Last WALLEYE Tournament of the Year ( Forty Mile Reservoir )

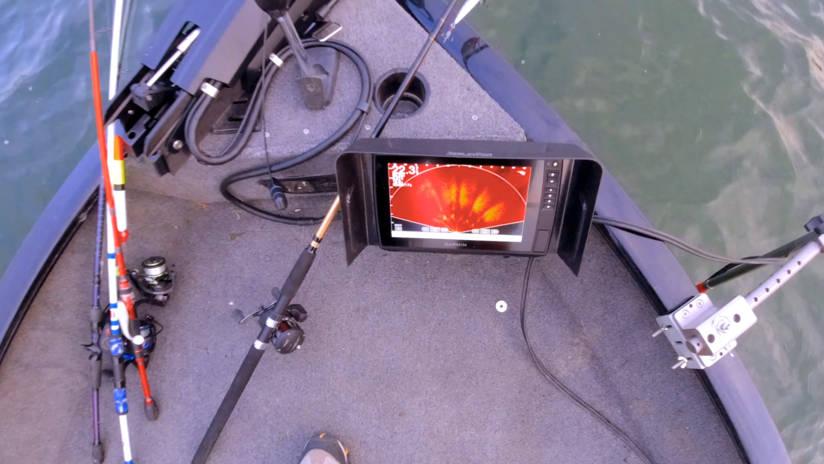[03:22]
Swimming off to the right here. Yeah, there's 3 of them right here.
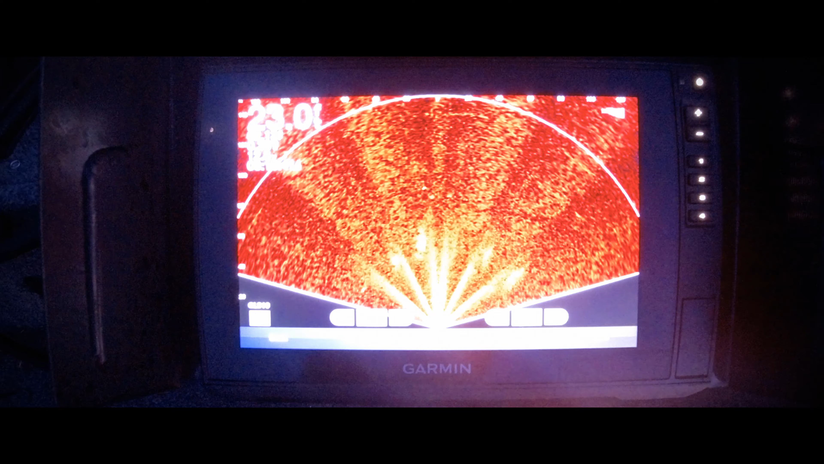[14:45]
We are clearly marking some fish on the sonar.